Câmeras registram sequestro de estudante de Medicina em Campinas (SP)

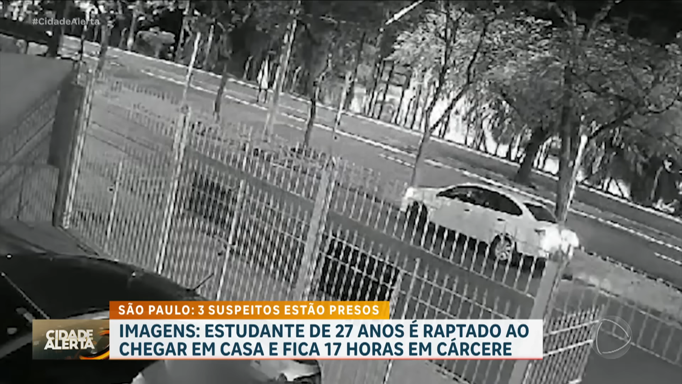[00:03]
Câmeras de segurança ajudam a polícia a prender uma quadrilha que fez um estudante de medicina, veja aí no detalhe, ele ficou refém por mais de 17 horas. Essas imagens mostram o momento em que a vítima chega em casa, chega em casa de carro, os bandidos aproveitam que o portão está aberto, veja ali, aí leva um jovem no próprio veículo.